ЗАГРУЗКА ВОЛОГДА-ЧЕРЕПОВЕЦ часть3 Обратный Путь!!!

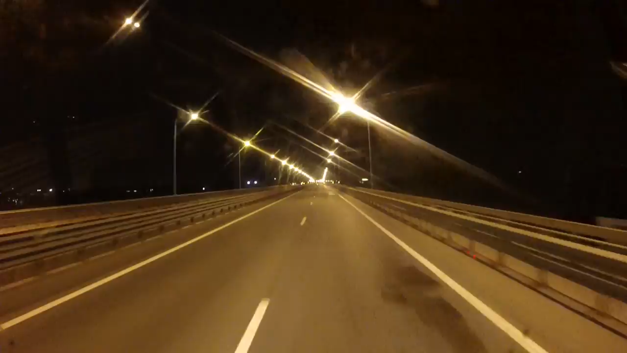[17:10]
Ребята, смотрите, как у нас классно светится ночью. Какая-то электроподстанция. Вот она. Видите, да?
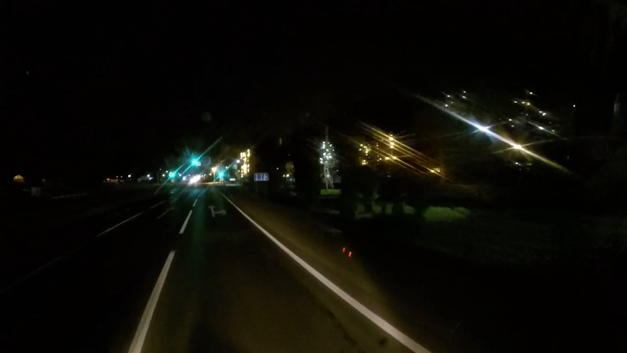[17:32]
Это у нас Ярославль, я уже его проехал. И вот так вот все освещается. Очень классно. Какой-то город строит. Это